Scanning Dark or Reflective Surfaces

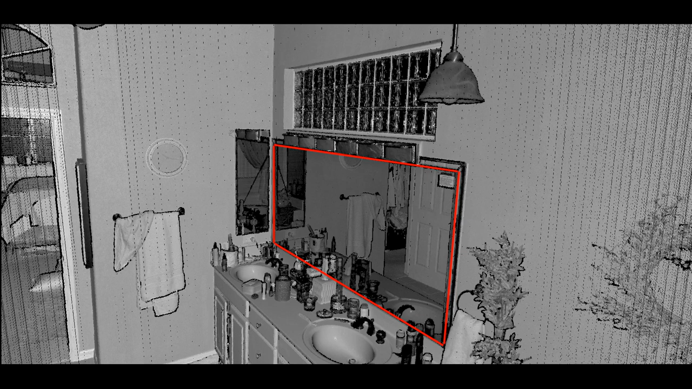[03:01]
This is actually the reflection of the laser onto a different surface. In this case, the data in the mirror is of the towel rack and clock on the adjacent wall.
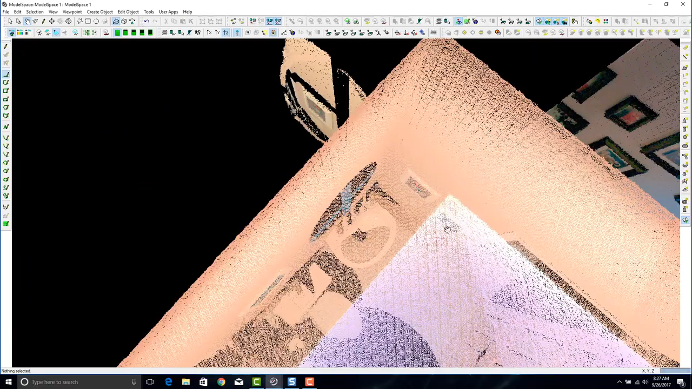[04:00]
This is as we have described earlier in this video. Also, it is best to delete this data because it could be problematic in the registration.
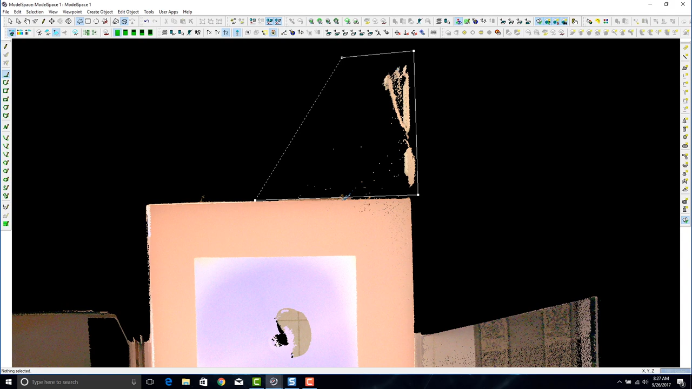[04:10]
We'll simply just fence it and remove it from the scan.
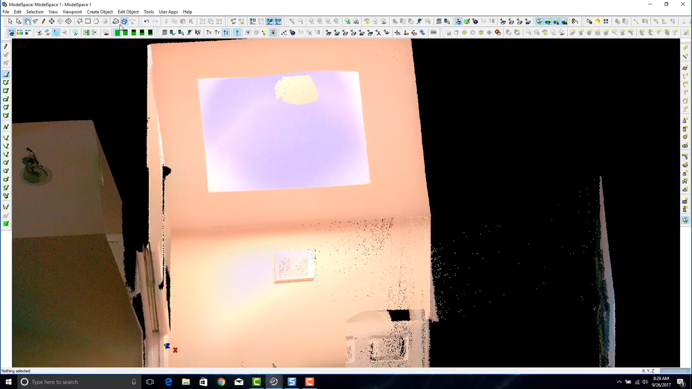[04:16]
Now we have a nice clean data set. Also, you can see from the tape, you now have the surface of the mirror.
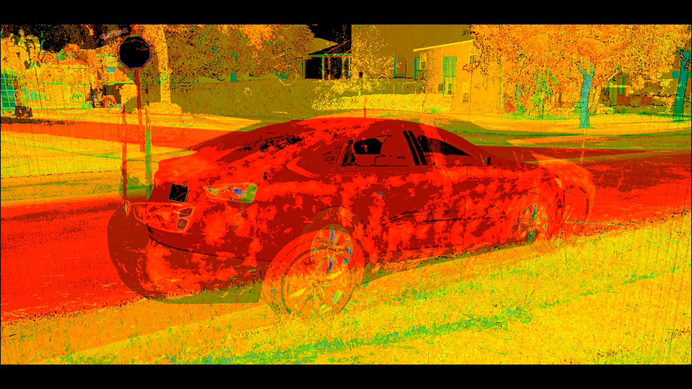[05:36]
Also, as mentioned before, many times professional-grade scanners will be able to scan these types of surfaces much better because they are made different.
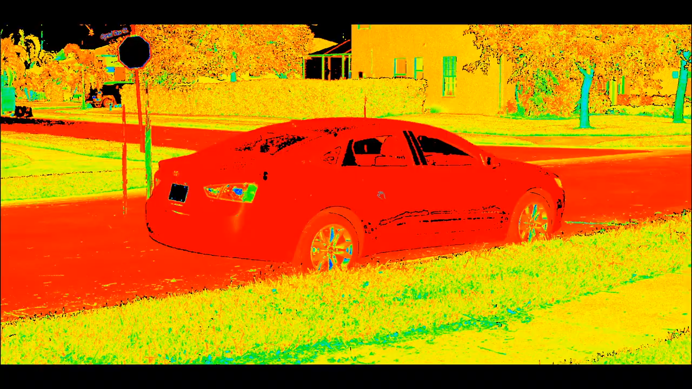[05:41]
The good news is that most cars have a healthy coat of road dirt on all of them, and this helps the scanner see them without the need to apply any powder or other material to increase the reflectability.
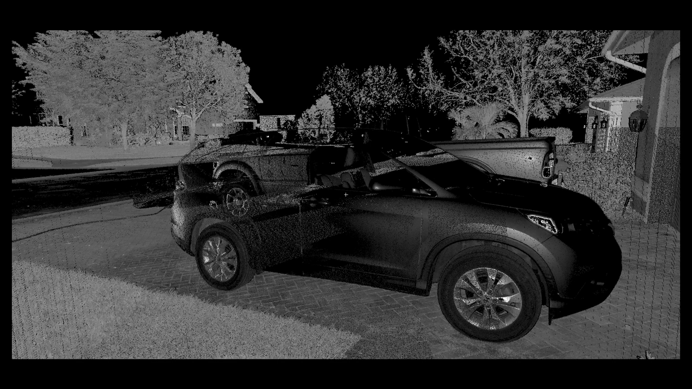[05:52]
So, as a recap, if you are aware and prepared on how to handle challenging surfaces like highly reflective surfaces and very dark non-reflective colors,